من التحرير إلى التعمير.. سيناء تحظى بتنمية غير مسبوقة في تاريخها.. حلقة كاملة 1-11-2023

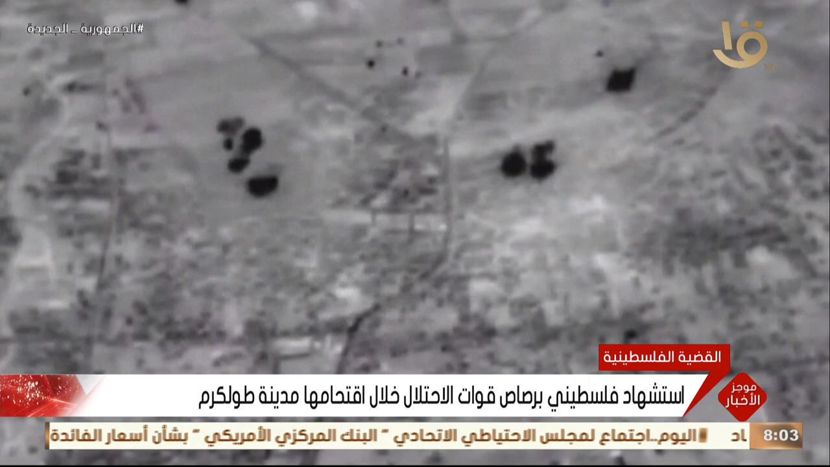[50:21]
هذا وقد واصل طيران الاحتلال الإسرائيلي غاراته
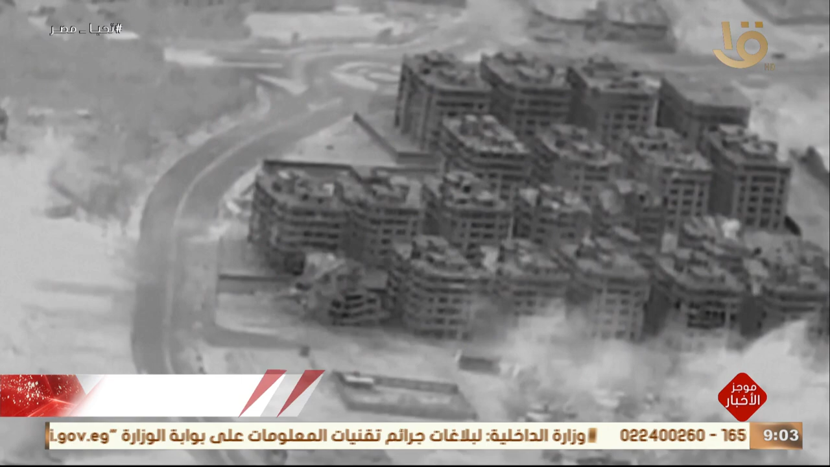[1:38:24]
الإسرائيلي خلال اقتحامها مدينة طول كرم هذا وقد واصل طيران الاحتلال الإسرائيلي غاراته الجوية طوال الليل على